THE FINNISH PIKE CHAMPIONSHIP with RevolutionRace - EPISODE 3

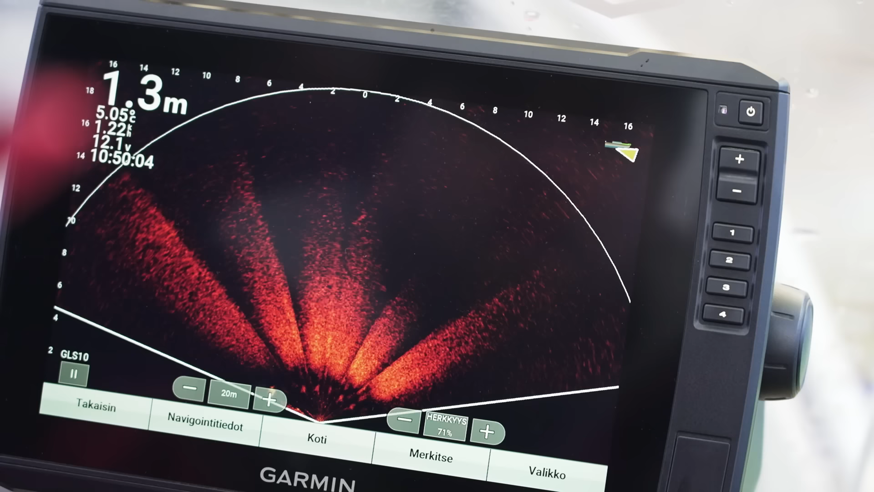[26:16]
On screen: depth 1.3 m
Putos aika hyvin tulee tuolta näkökenttään. Kala pienessä liikkeessä koko ajan.
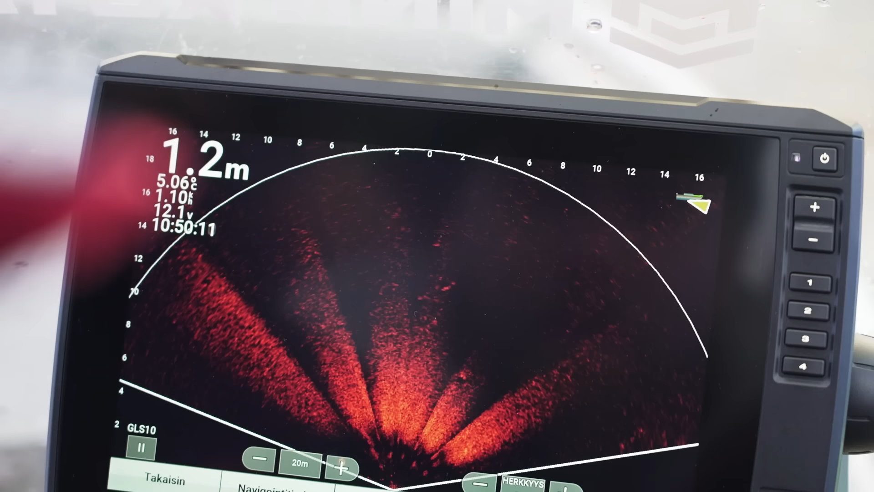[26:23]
On screen: depth 1.2 m
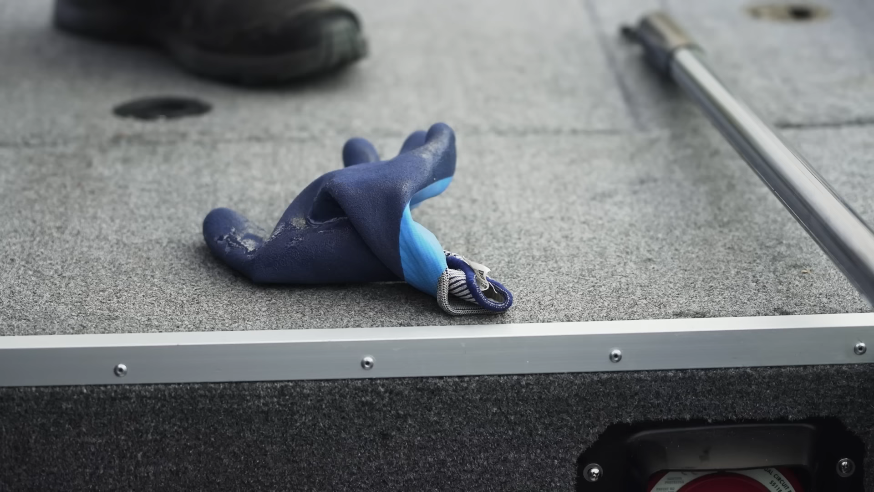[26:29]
Aika hyvin tulee viehe sieltä ihan kohdalle.
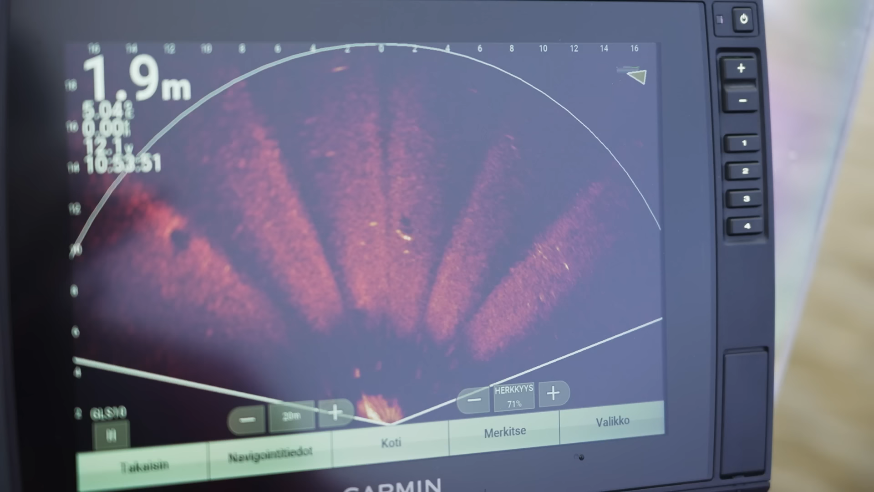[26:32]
On screen: depth 1.9 m
Kääntyi. Kävi heittämään tällaisen ketun lenkintolta. Huomasti jotain tapahtui, mutta ei.
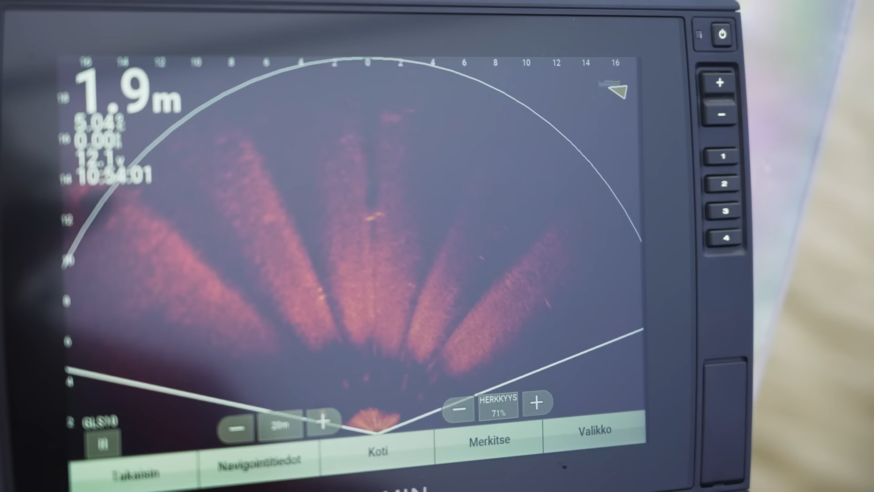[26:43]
On screen: depth 1.9 m
Oliskohan siima osunut kala? En tiedä. Se ei ihan pohjaisu.
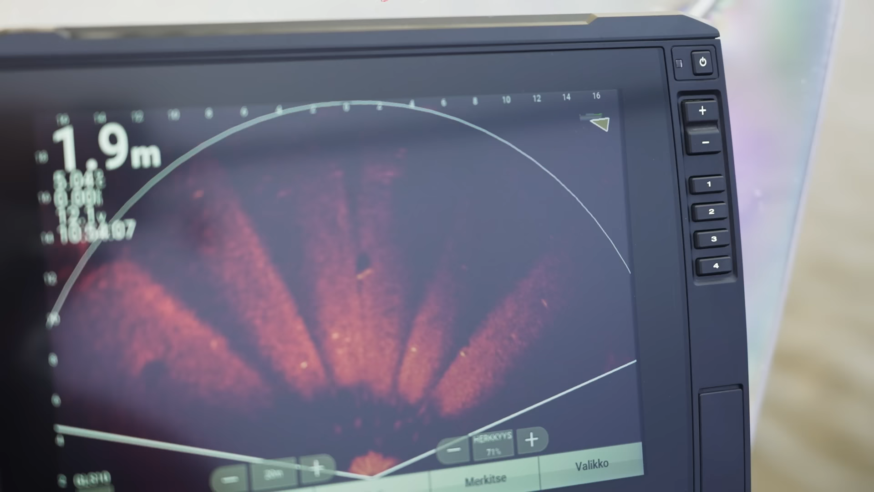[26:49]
On screen: depth 1.9 m
Pikkasen pohjaisu irti on toi kala.